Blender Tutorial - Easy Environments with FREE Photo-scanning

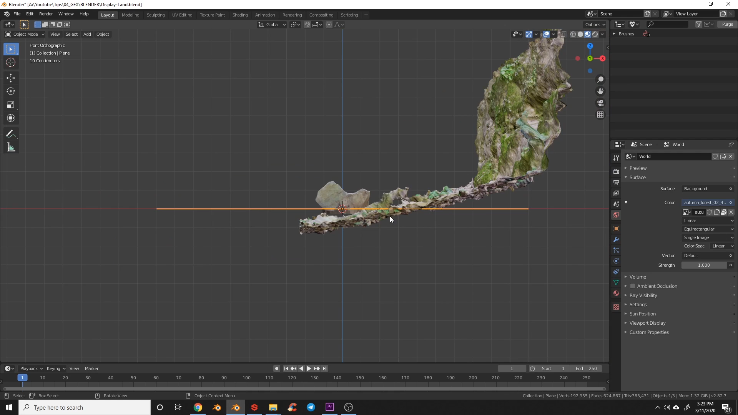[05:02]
I'm going to bring this over here so that the ground kind of matches over here what we have and you can see that there's going to be a little bit of a discrepancy there and you can work through and add more models here.
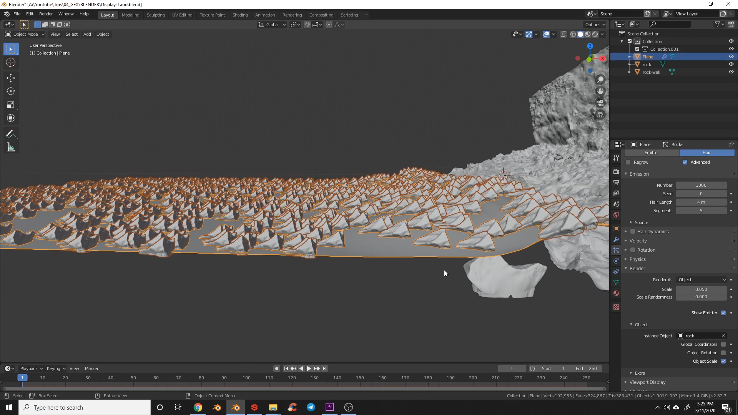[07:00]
placed the origin the rocks are already intersecting there. So when I did the photo scan there was really no way for me to get a photo scan of the bottom of the object.
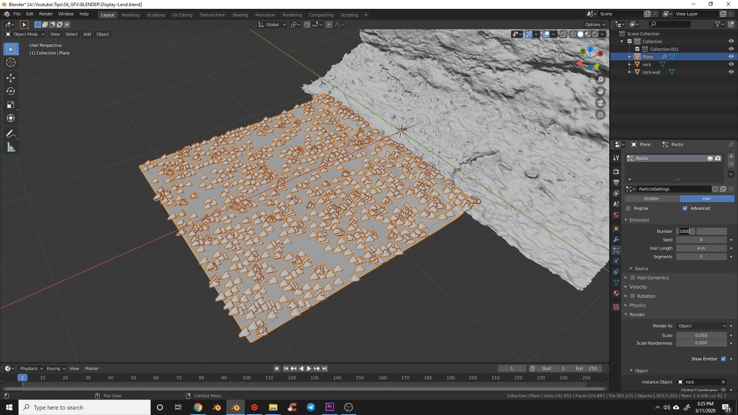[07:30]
First of all we probably don't need that many rocks. Let's go ahead let's start with 100 and see if we want to add more or less later. So if you look at the settings here you can actually play with this to change the scale of your rock.